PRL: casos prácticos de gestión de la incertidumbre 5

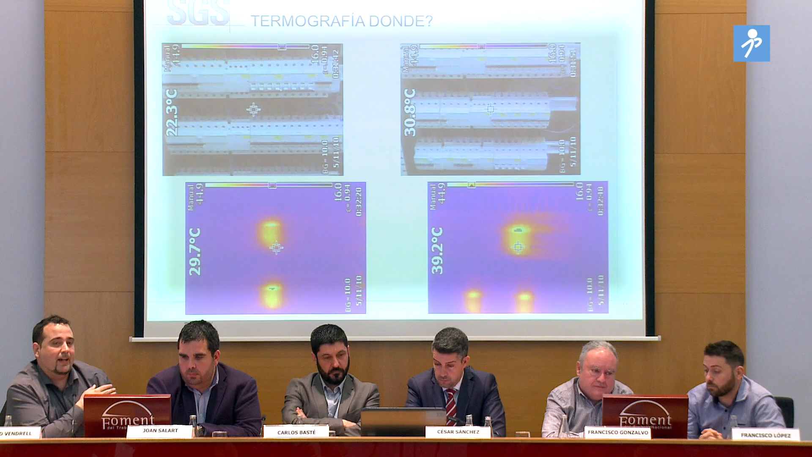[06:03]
¿Vale? Como veis aquí, tenemos otros cuadros, estos lo hicimos para HM, y bueno, vemos puntos de que algunas aparamentas están a 39 grados y este punto aún estaría más, estaría superando los 45 grados. ¿Vale? Y son cuadros nuevos, ¿eh? Son cuadros que se hizo antes de la puesta en marcha, se nos pidió, y bueno,